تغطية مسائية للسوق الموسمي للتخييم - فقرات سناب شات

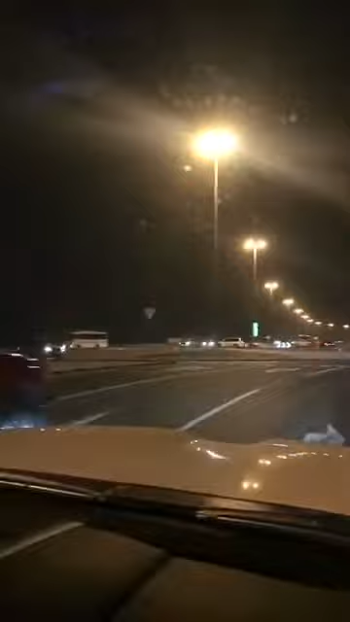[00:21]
تاخذون الدوار سيدة. الحين في شارع الاحتفالات راح تجيكم اول لفة، زين تاخذونها يمين وتمشون. عقب راح يجيكم السوق الموسم التخييم على يدكم اليمين.
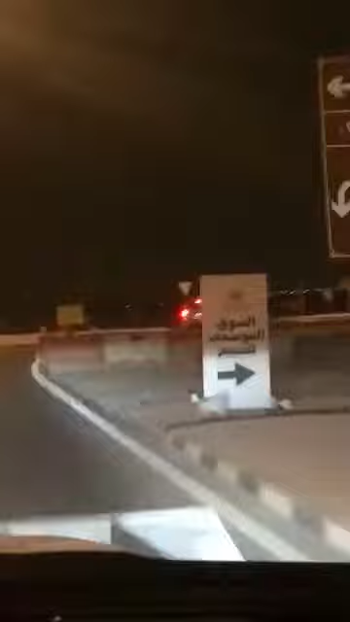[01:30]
تاخذون هذا الدوار يمين، بعد ما تاخذون الدوار يمين راح تمشون سيدا مع الشارع لين ما تجيكم لوحة ساحة رقم 19 وفي عند معاها اللوحة التوجيهية، تاخذون يمين.